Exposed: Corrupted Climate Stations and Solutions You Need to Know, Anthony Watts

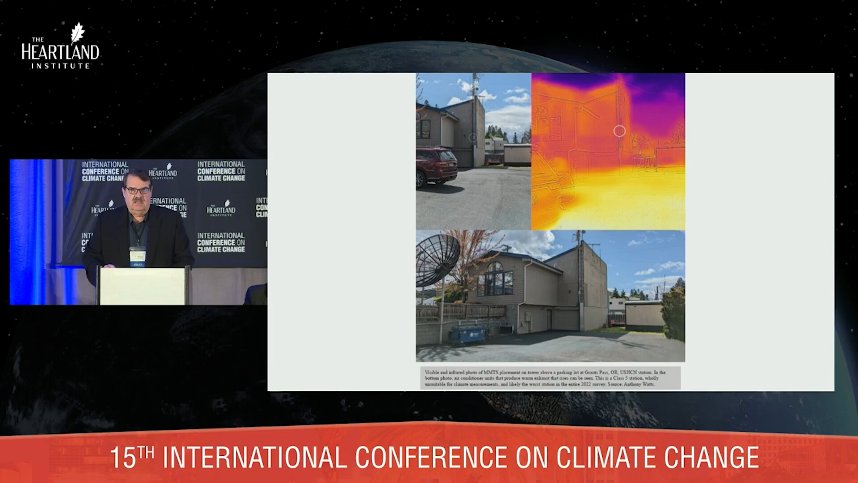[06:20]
and he had years ago complained to the National Weather Service that where you put this is wrong. Can we move it, please? And they refused. I kid you not. And that's why I call it malicious sighting. And of course, here's Sandpoint, Idaho. It used to be where you see this equipment on the left.
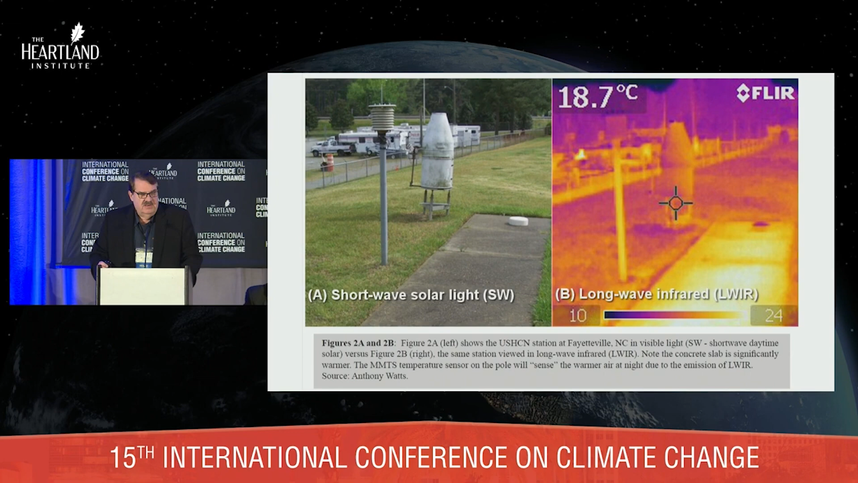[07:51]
On screen: spot 18.7°C
MMTS is right over a piece of concrete. You can see that infrared radiating right off of that thing. So when we look at all of the good stations, the ones that have not been compromised, and literally there's just a handful left,